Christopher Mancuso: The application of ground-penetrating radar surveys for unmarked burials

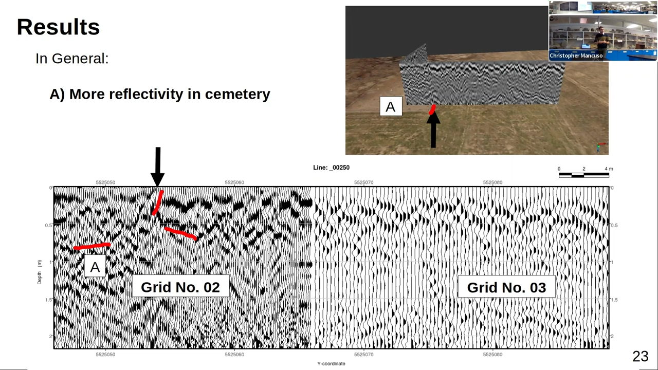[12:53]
very high amount of reflectivity in the subsurface which then suddenly disappears when you step outside. So the characteristics of the material properties suddenly change at this margin even though when we're on the ground you can't see the difference physically. And then just looking from the other direction looking north, one thing that's evidence in the traits data is that there's geological features. I showed in that one early image that kind of channel that was cut and there's cross bedding. I believe this is probably cross bedding of the same degree and it's dipping to the northeast. However, at the very eastern extent that sort of ends. That kind of patterning of dipping becomes a more chaotic texture.
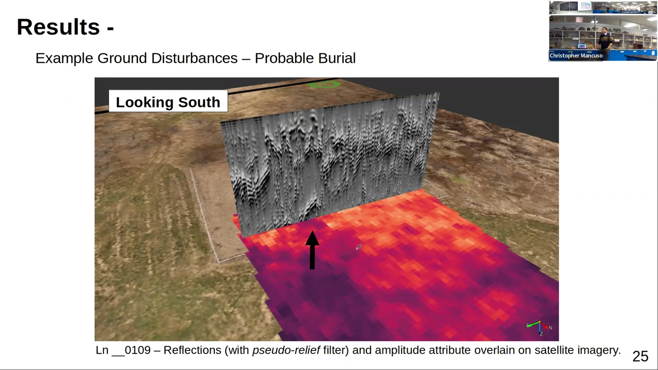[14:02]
And then there's this sort of like profite feature on the eastern extent. And this sort of feature here that I'm showing here with this association with a dip in amplitude is found again outside the fence. One here and then one here suggesting that that cemetery did exist further north from the detection of burials themselves. There's another feature which became evident and you may have seen this in the in the amplitude map showing that there is sort of a linear cut going through there. It's almost as if this load has been cut by something. And when you look at the trace data at about one meter deep there is a bottom reflection going across that.
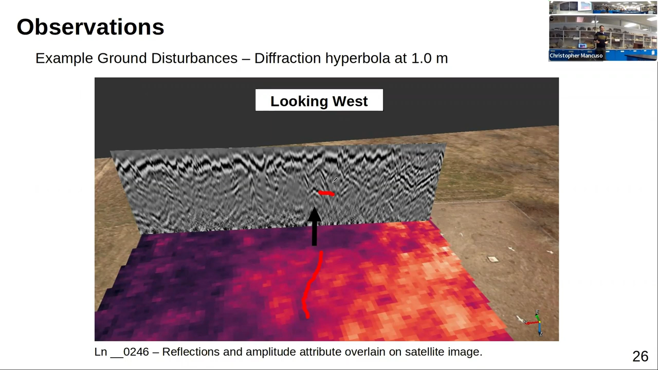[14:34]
And that could represent some sort of path or boundary or ditch that was filled over over time.